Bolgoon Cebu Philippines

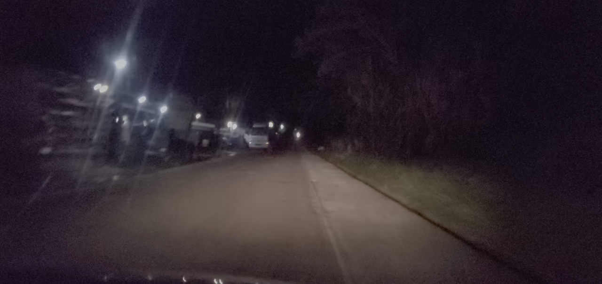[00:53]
this reminds me, some of these roads reminds me of Cuba, in the West Indies, back of this, there's no lighting, the difference is here, there's cars parked on the side of the road with no lights, motorcycles, there's all sorts of obstacles, just leave it at that, but it's a beautiful place, that's the water, the ocean is just off to the left of us,